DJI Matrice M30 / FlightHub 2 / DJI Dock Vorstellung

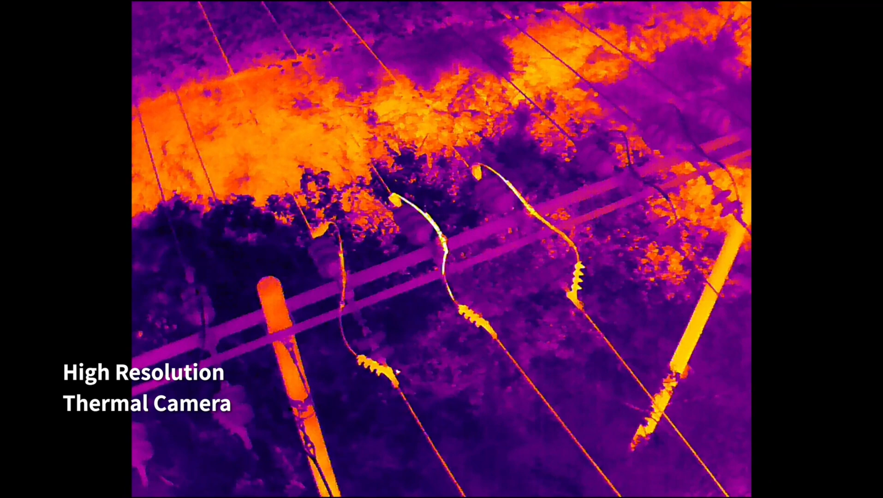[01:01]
its high-resolution thermal camera efficiently reveals heat sources when
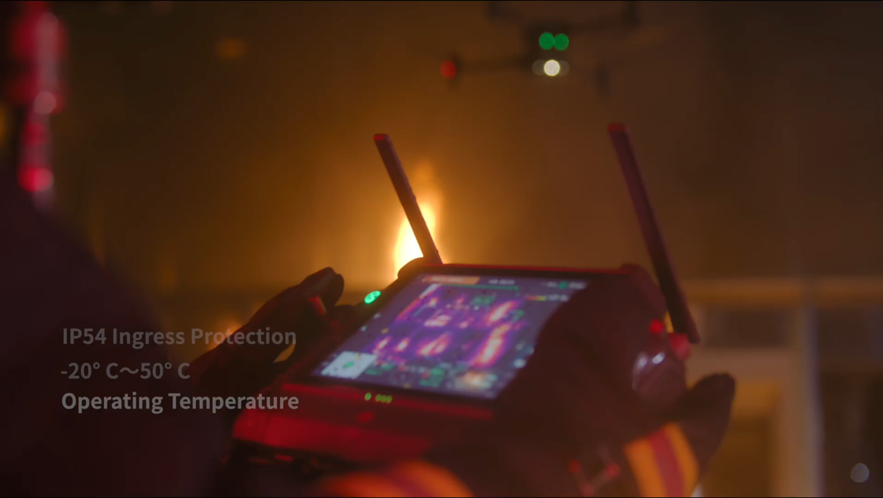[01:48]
it's waterproof and resistant to extreme temperatures
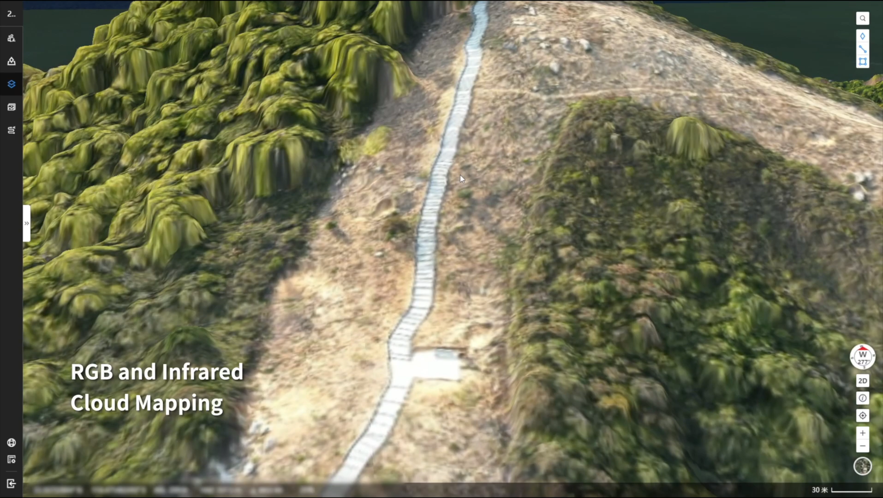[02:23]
or infrared cloud mapping gives you high resolution orthomosaics so